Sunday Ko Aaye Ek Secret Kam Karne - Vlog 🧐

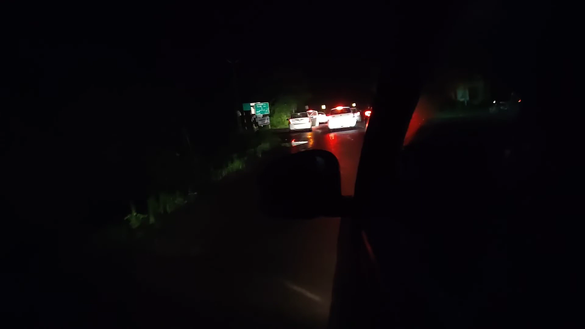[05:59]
हैं। तो गाइस अभी तो हम लोग घर जा रहे थे लेकिन अभी आए रास्ते में करमनाथ, सॉरी गलतेश्वर।